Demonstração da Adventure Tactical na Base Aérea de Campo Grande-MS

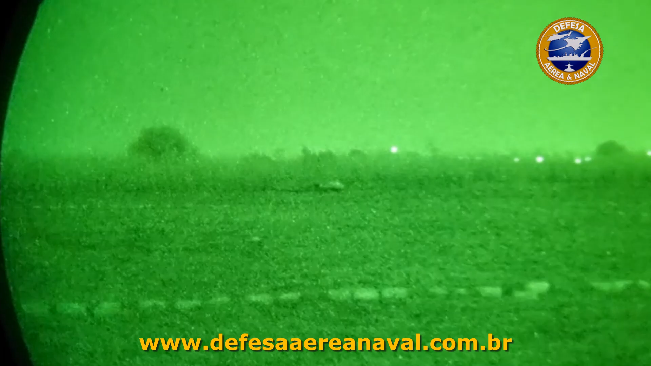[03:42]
Tá piscando. Flash, okay. Mantém aqui ou vou para o helicóptero? Vamos para o helicóptero agora.
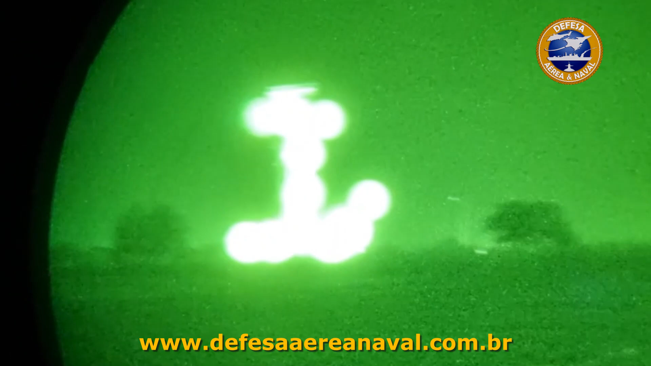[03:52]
Tá aqui um pouquinho mais para cá. Já tá aqui já. Achou? Já. Okay. Visual.